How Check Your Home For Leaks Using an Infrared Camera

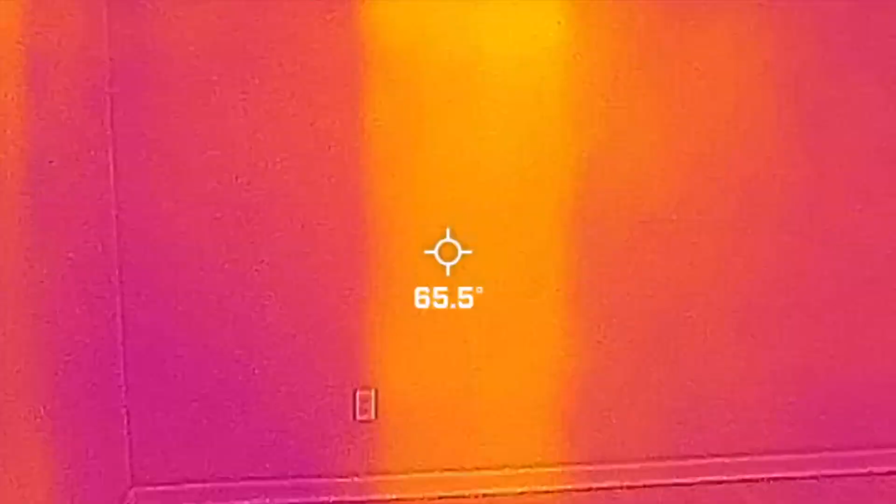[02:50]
spot
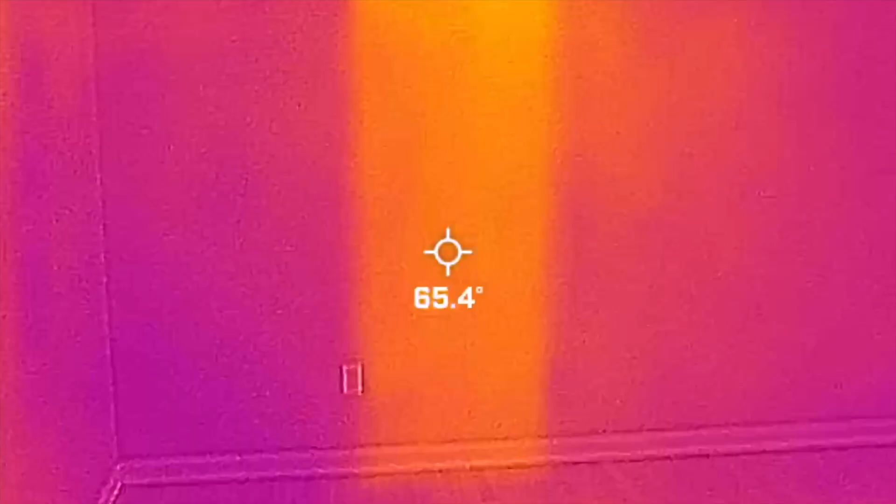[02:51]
there there's no vents but when we go around the
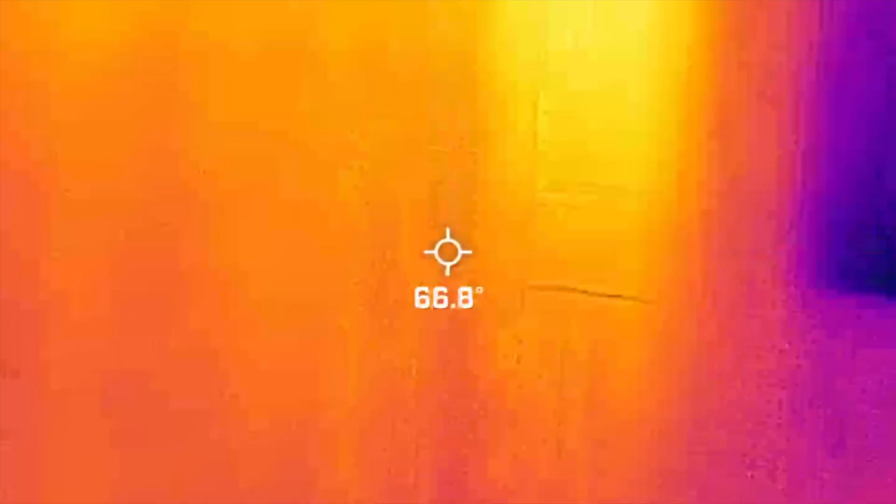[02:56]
becomes very evident it becomes very evident where those those vents are that look familiar.
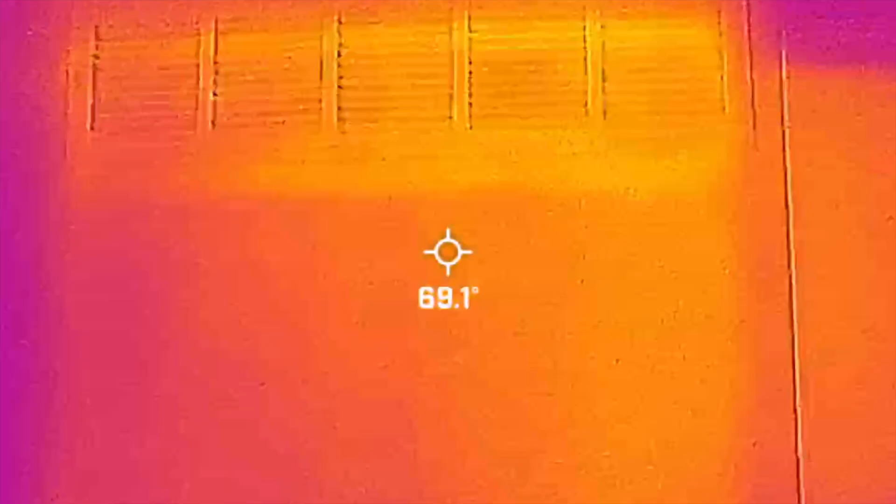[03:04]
Okay so that's pulling warm air back down into the furnace where it is recycling around.
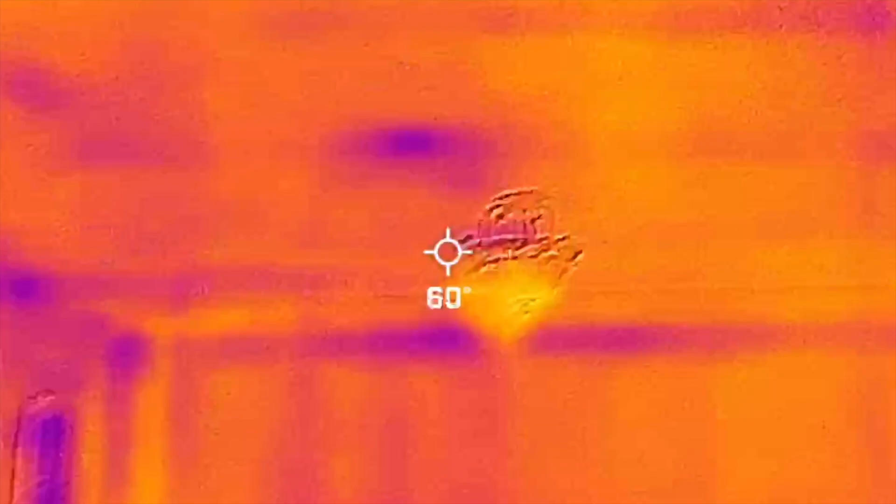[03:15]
here's another thing right in the middle
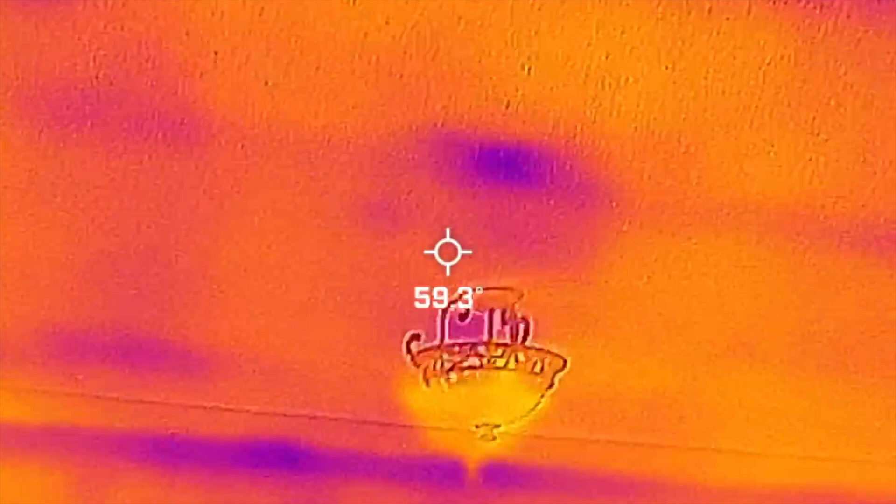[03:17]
of the dining room ceiling there is either a wet spot and or a damp
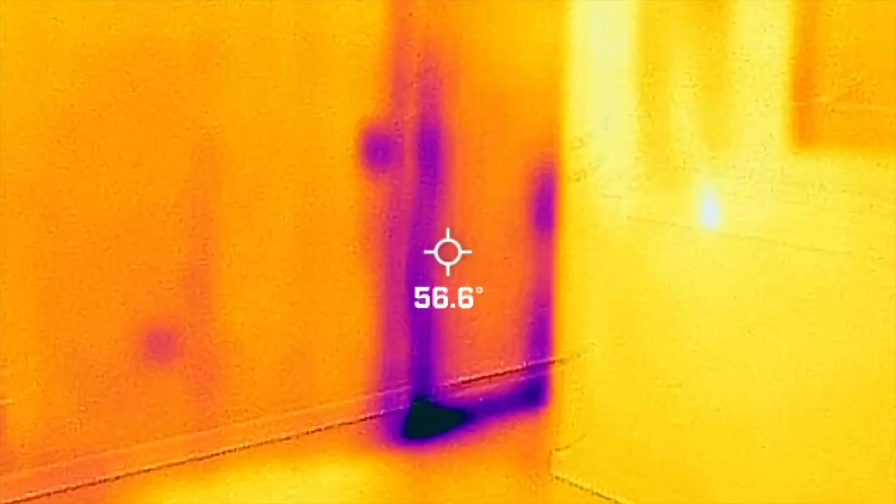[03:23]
to the garage and you can see on the left side and the right side where the weather stripping has just failed. I'm going to go downstairs. Okay so now I'm in the basement and
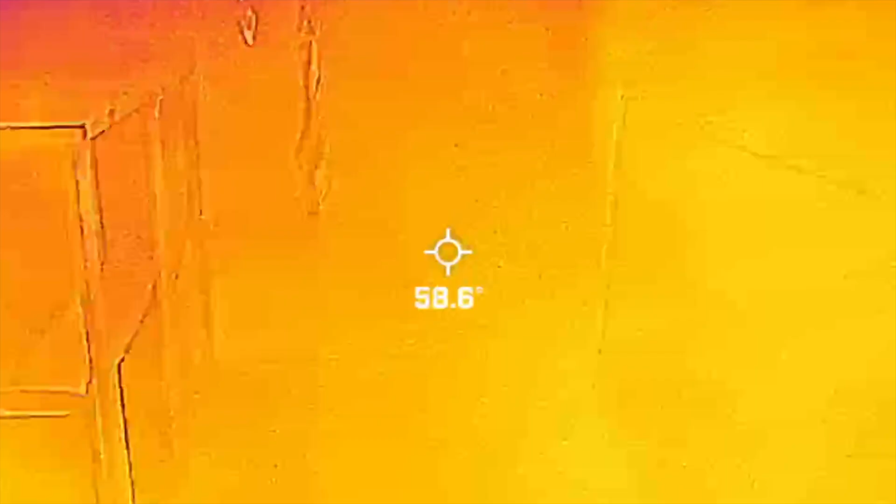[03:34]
when I look up
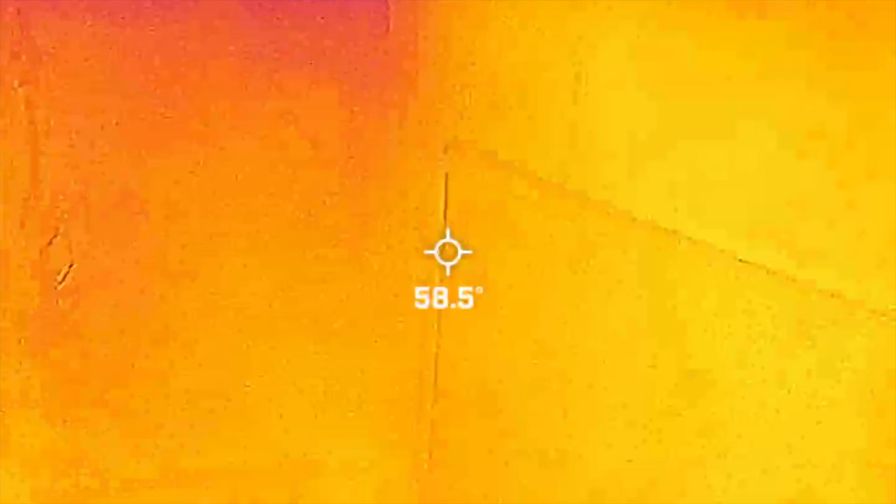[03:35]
into these
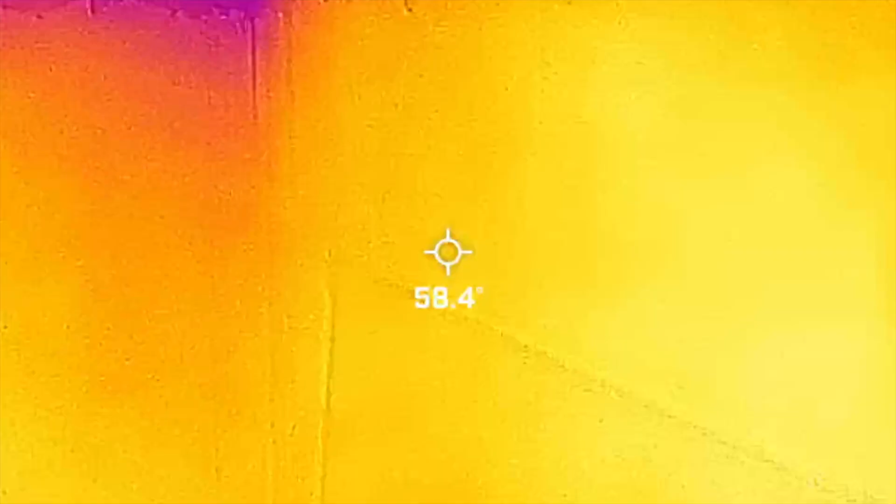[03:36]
corners of the house like this you see this dark purple that is that is very likely a water leak that's damp in there.
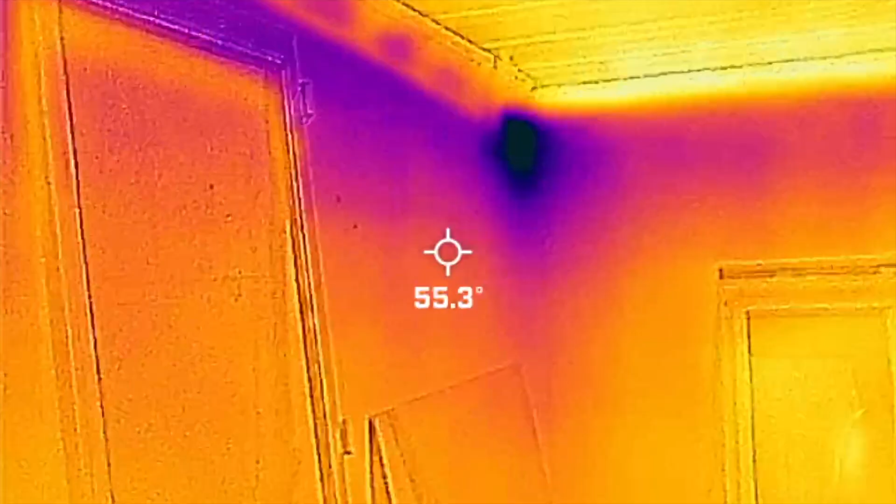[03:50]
Okay similar thing up in this
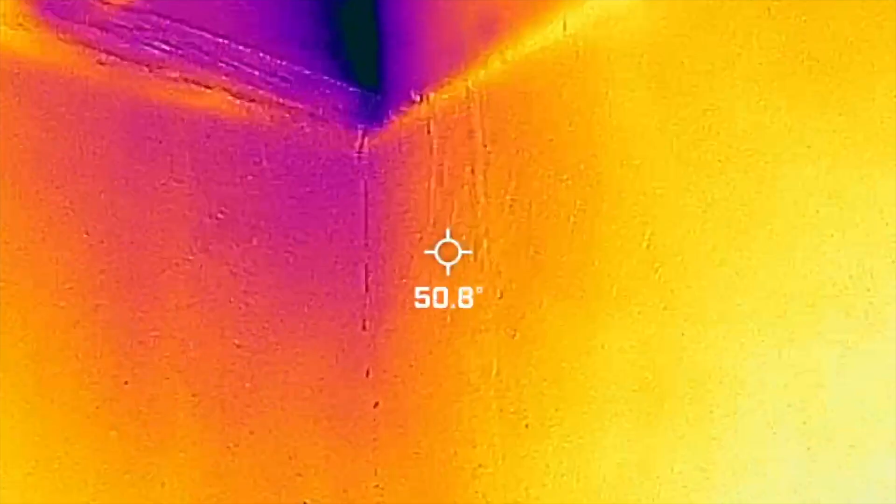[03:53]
corner here where
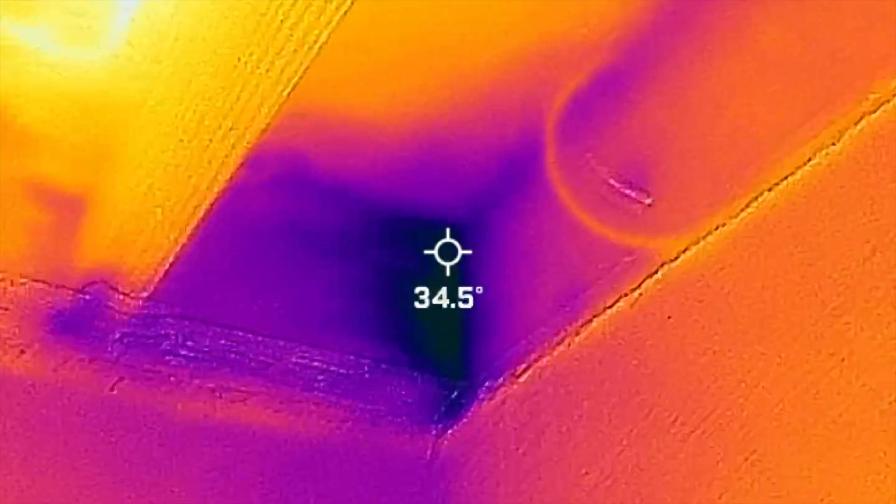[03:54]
the water is right by the termite damage